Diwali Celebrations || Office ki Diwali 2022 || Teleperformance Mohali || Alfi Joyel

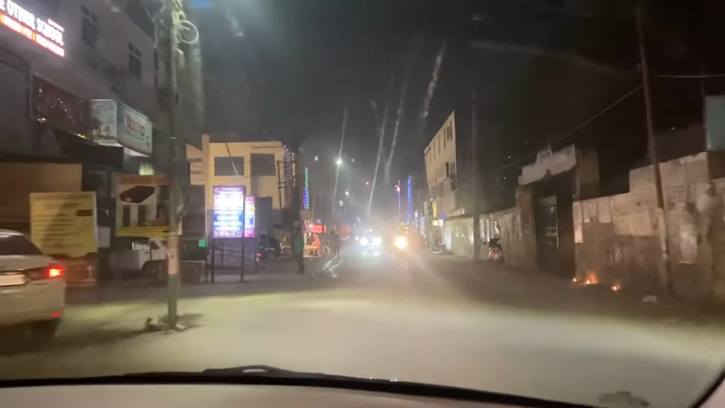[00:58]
टाइम हो चुका है 7:45 PM और दुकानें ऑलमोस्ट बंद हो गई हैं।